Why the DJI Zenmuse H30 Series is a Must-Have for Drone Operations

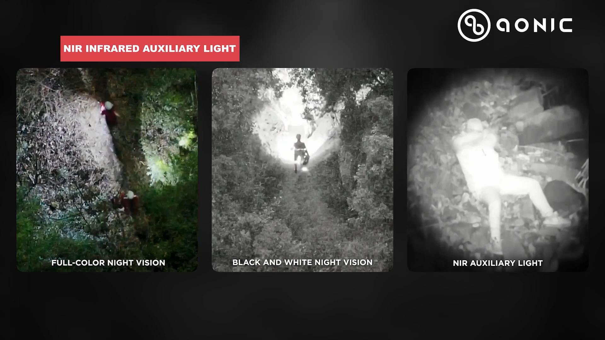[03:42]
With the light from this sensor that could not be seen by the human eye,
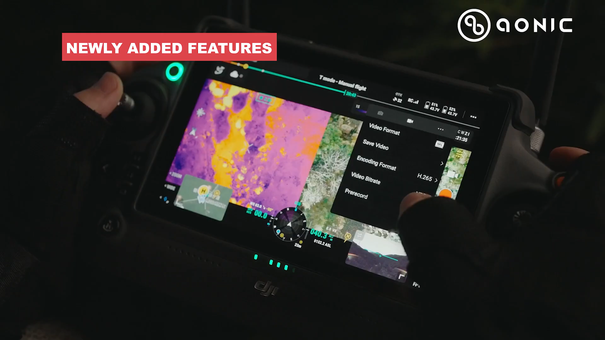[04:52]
And from our point of view, all the integrated sensors added with these new features